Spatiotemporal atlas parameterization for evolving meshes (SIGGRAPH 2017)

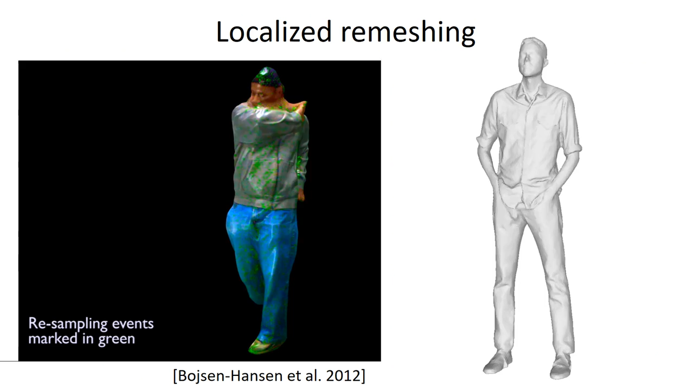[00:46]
We adapt the localized remeshing approach of Boyce and Hansen et al. To produce an evolving mesh with a temporally coherent triangulation.